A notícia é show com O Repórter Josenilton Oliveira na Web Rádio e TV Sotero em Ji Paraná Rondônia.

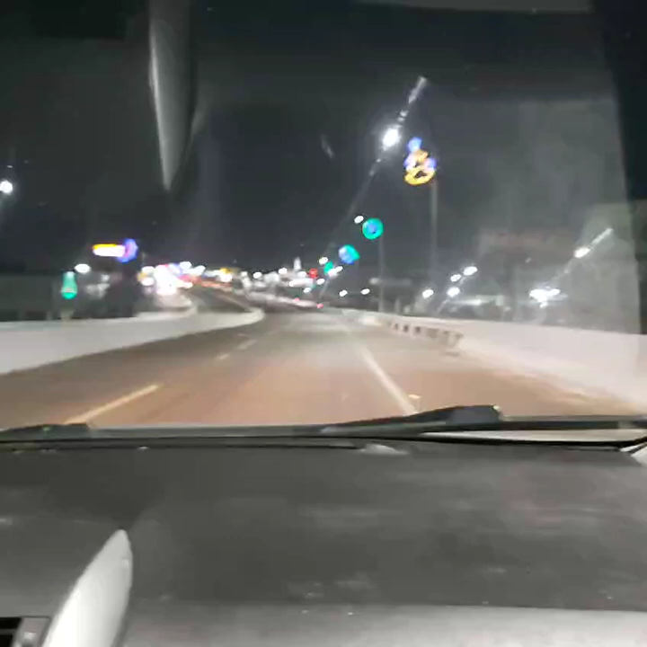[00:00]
Olha aí, para os amigos da Web Rádio Sotero, Feira de Santana na Bahia. Está começando a aparecer as primeiras belezas natalinas da cidade de Jiparaná. Todo ano é isso aqui, ó. Estou começando a enfeitar, o espírito natalino chegando.
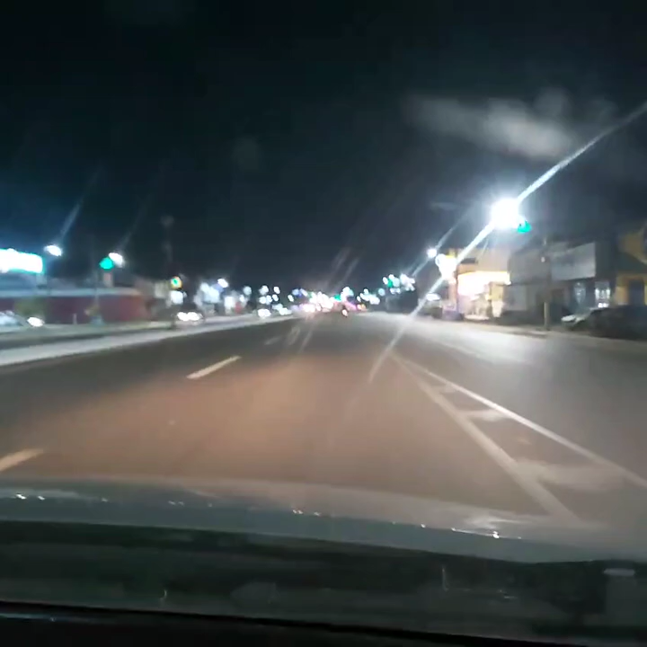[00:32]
E a gente filmando, passeando aqui nesta noite de domingo, para mostrar um pouco da beleza natalina de Jiparaná, Estado de Rondônia. Hoje são 19 de novembro de 2023 e a gente resolveu sair para dar um rolê para mostrar para vocês essa linda cidade maravilhosa. No estado de Rondônia.
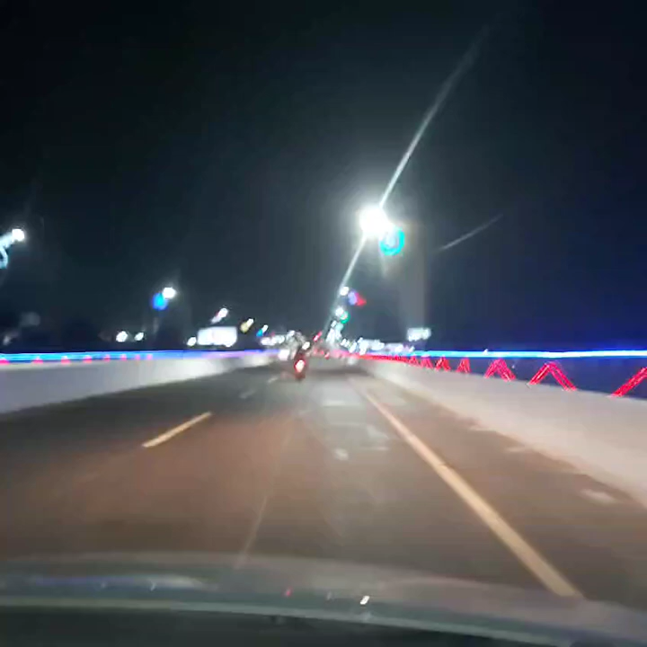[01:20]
vocês vão vendo aí, enquanto isso, a gente vai dirigindo aqui devagarinho, aproveitando o trânsito que está sossegado. Hoje, estamos às 21h16min, no horário de Rondônia. Em Brasília, agora são 22h16min, em Feira de Santana, também 22h16min. E a gente vai conduzindo aqui.
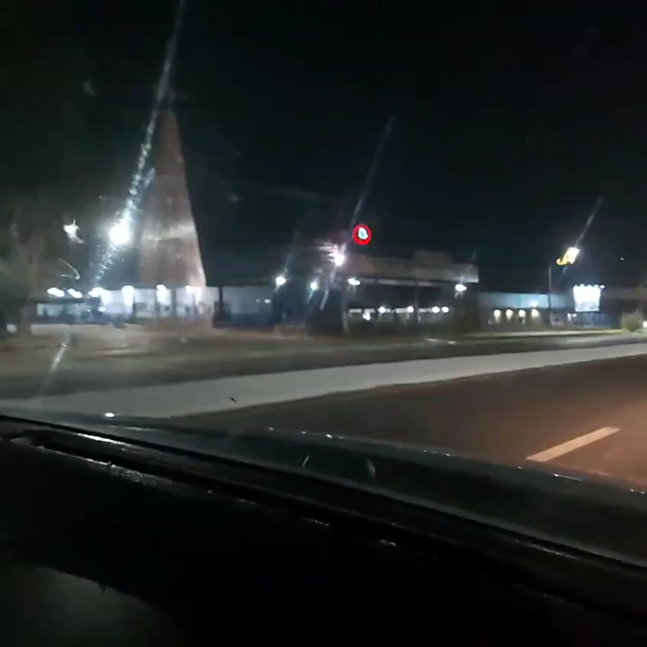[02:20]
Vamos ver se a gente consegue localizar ali o Papai Noel. Mas ainda não está pronto não. Eu vi o Papai Noel lá atrás. Não deu para a gente pegar.
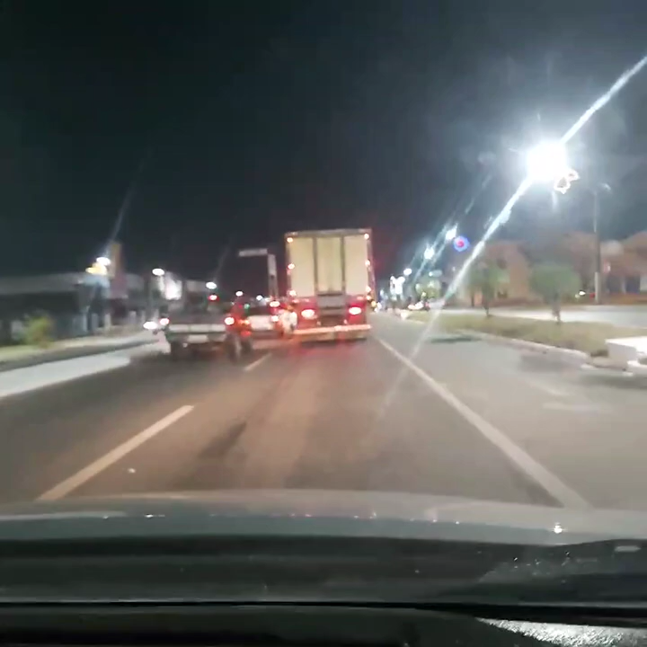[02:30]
Vamos dar uma paradinha aqui no semáforo. Vamos fazer um corte e daqui a pouco a gente volta. Se a gente encontrar este enfeite que eles fazem de garrafa PET.
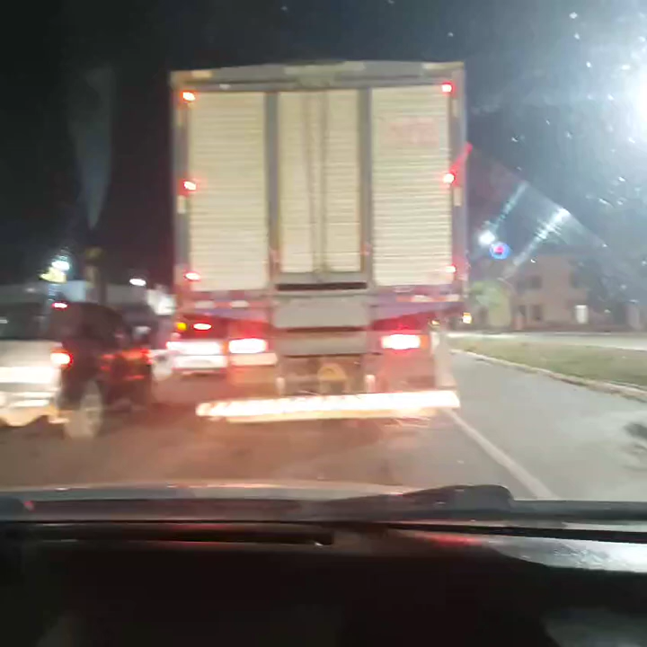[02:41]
É tudo feito de garrafa PET. Tudo material reciclável. Pois é. Nós estamos na cidade de Jiparaná, Estado de Rondônia. As 21 horas e 17 minutos para vocês fazendo este flash para a web rádio e TV Sotero em Feira de Santana na Bahia. Vamos fazer uma paradinha aqui e daqui a pouco a gente volta. Vamos fazer uma paradinha aqui.